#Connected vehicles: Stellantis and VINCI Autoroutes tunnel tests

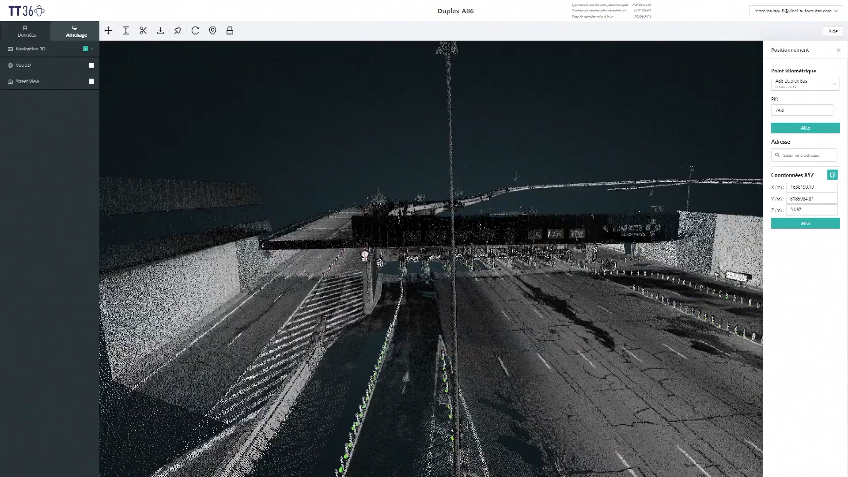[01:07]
To guide vehicles through the tunnel, Vinci Autoroute had to create a digital twin, a 3D map of the infrastructure.
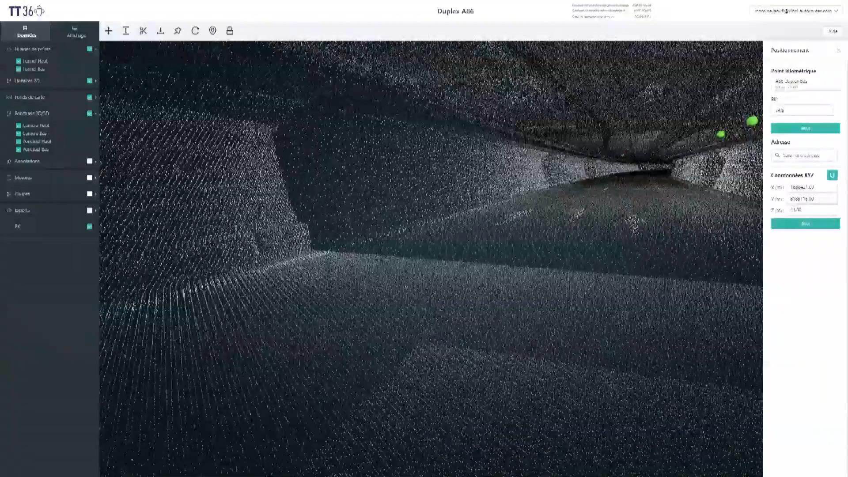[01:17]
These are laser scanners that created point clouds and these point clouds are very accurate.